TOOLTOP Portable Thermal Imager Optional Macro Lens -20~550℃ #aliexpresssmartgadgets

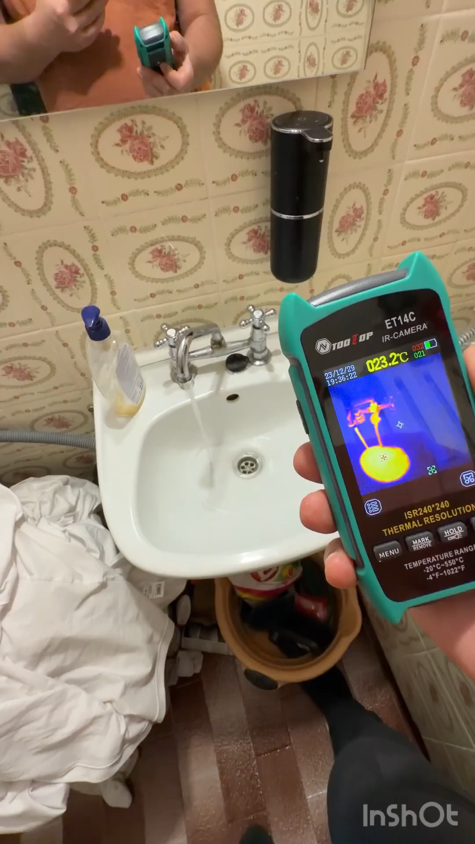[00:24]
On screen: spot 23.2°C
Hot water. It shows you something cool.
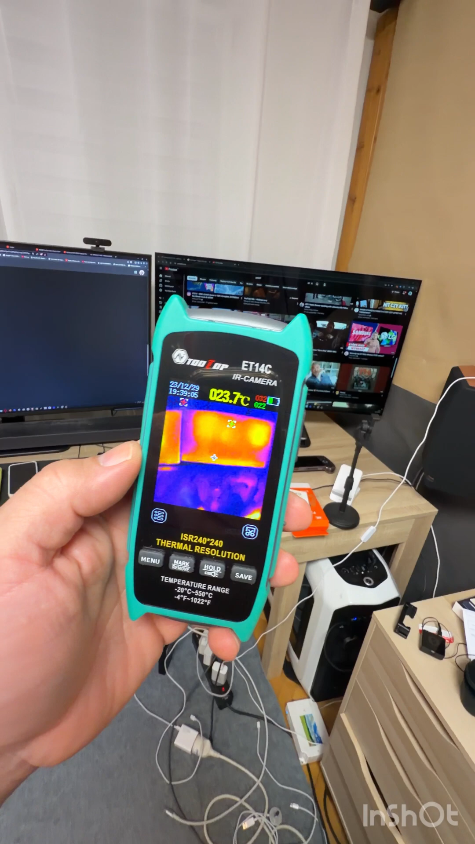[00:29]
For example LG OLED. It's fully heated.
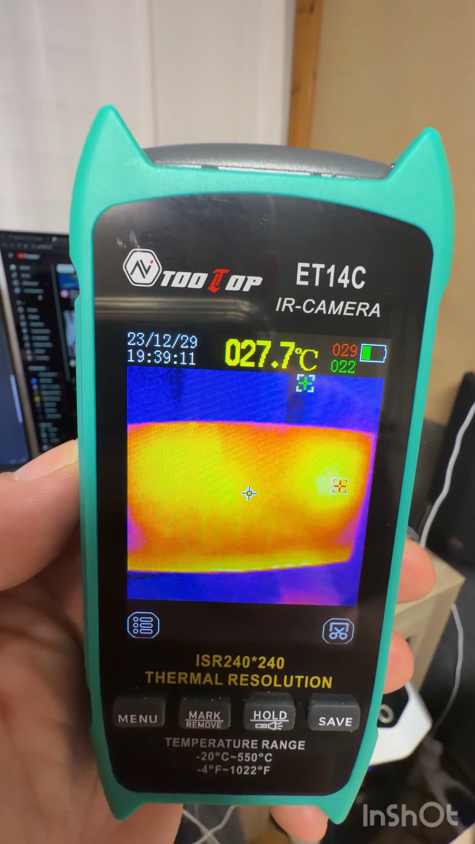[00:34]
LCD from Samsung just two points.
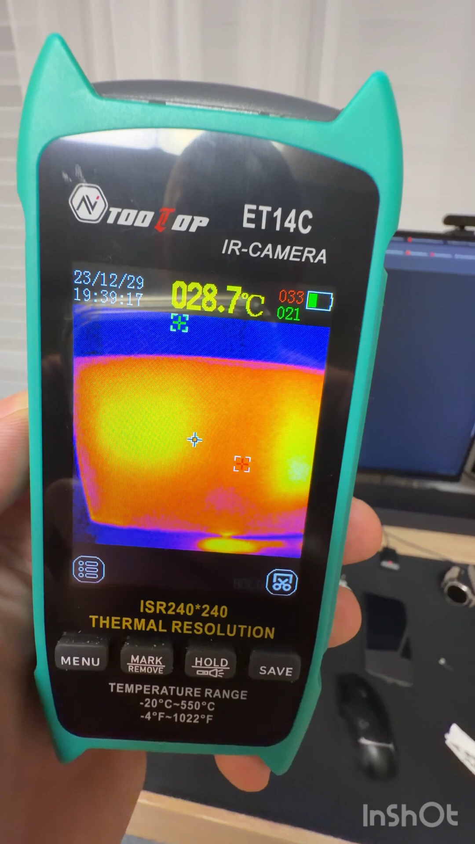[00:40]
Full for OLED and LCD two points. It's something.
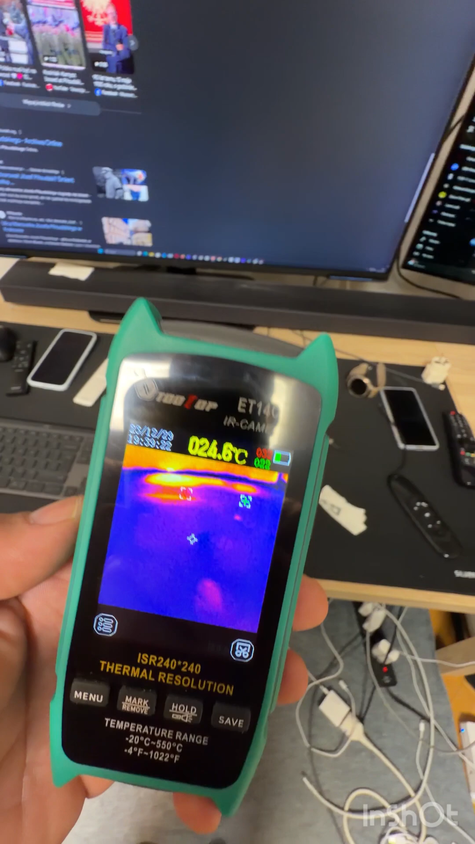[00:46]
Smartphones? Nah. Zero.
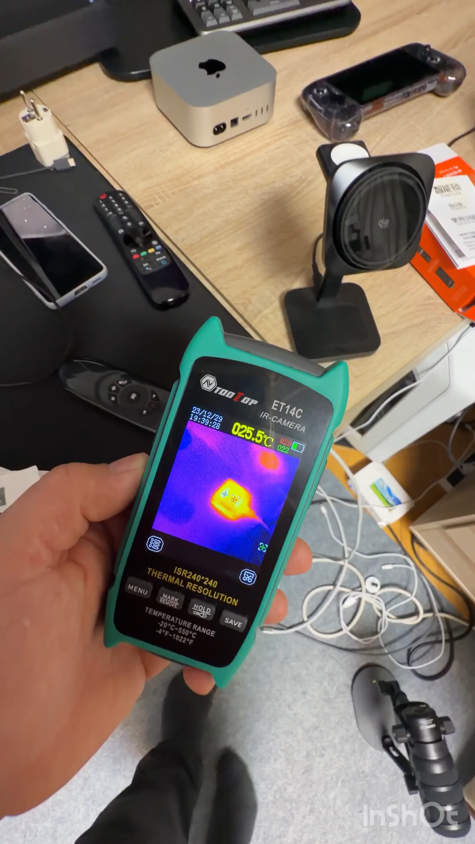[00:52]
On screen: spot 25.5°C
There'll be a little heat because I'm charging the microphone. So a lot of heat I guess. Wireless charger.
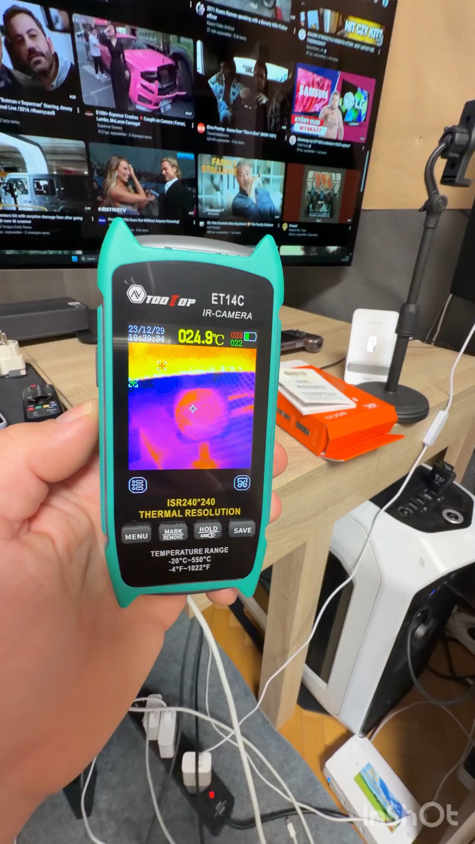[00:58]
There's no heat because it's off. I'm charging the power bank. So a little heat.
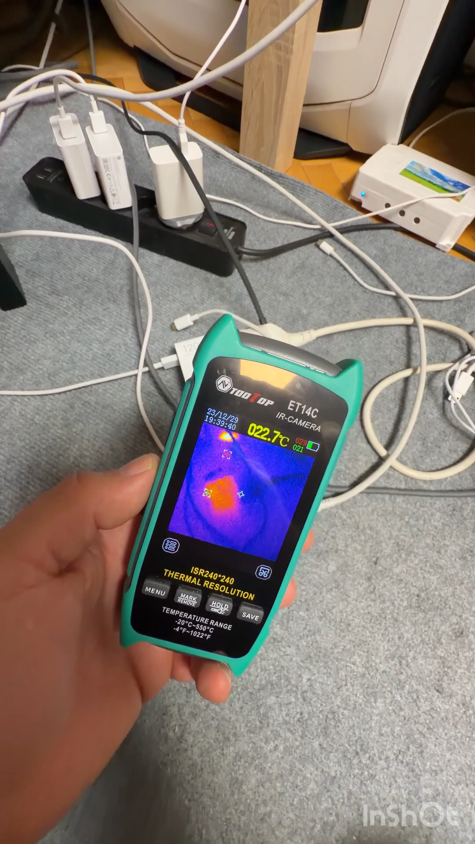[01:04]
On screen: spot 22.7°C
Also on the charger. What's in there? Oh.
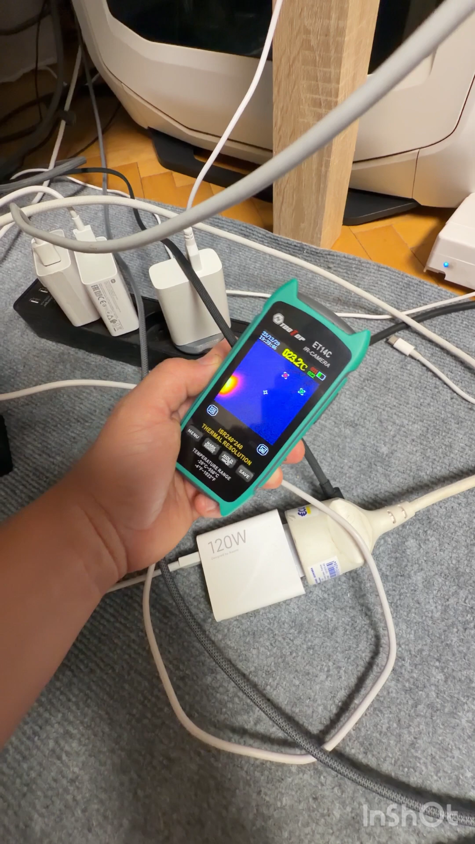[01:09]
I think that's the button. Yeah. Okay. PC.
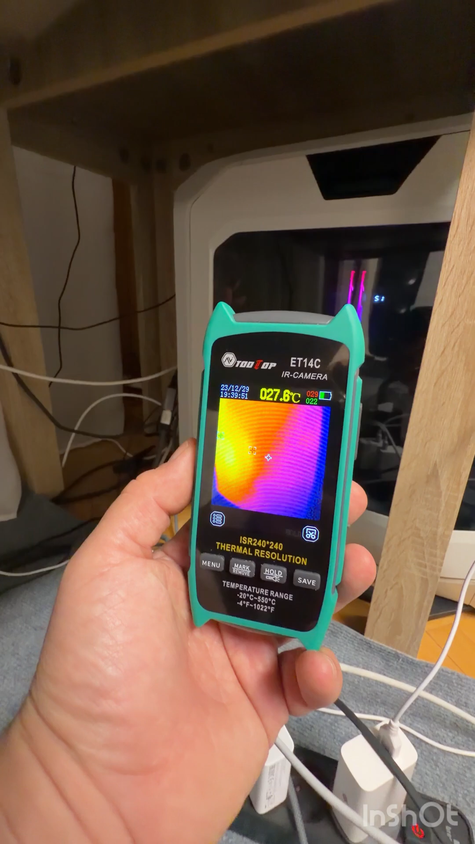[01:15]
Of course there'll be a lot of heat in there. Tons of it.
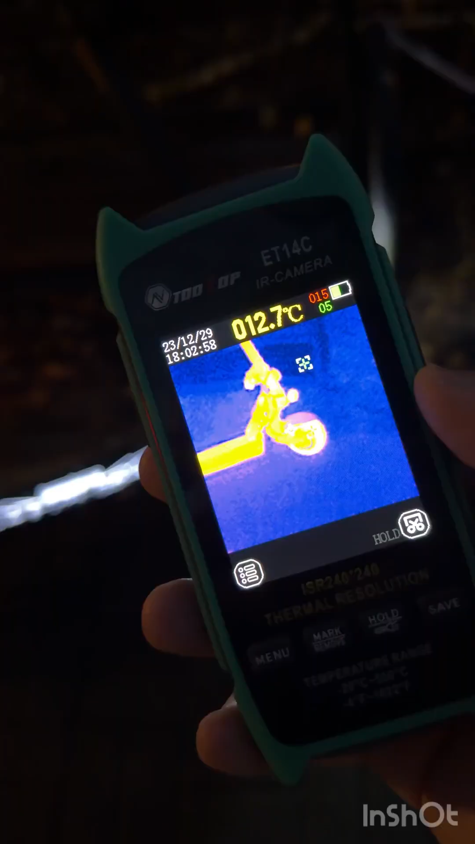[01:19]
On screen: spot 012.7°C
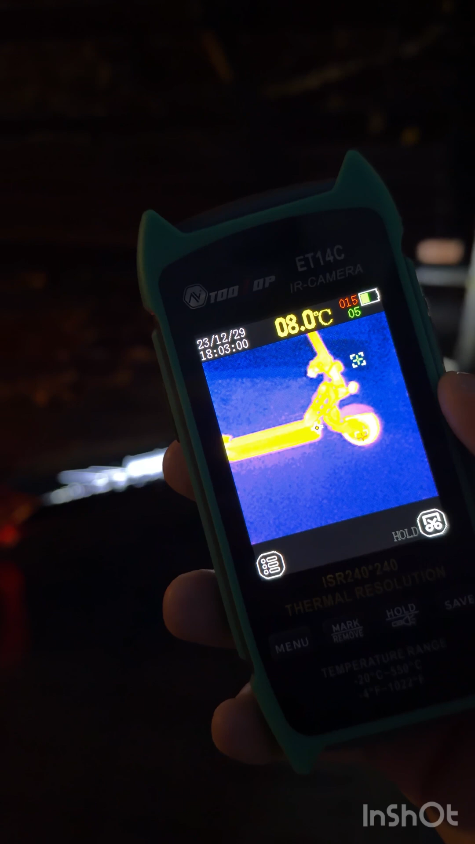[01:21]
Outside the heat difference is much greater. So you can see the electric scooter.
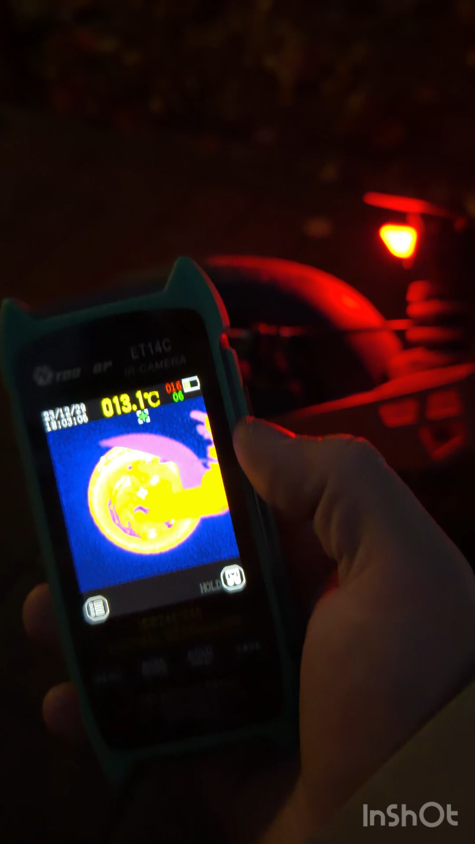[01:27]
On screen: spot 013.1°C
It's such a hot beast I say.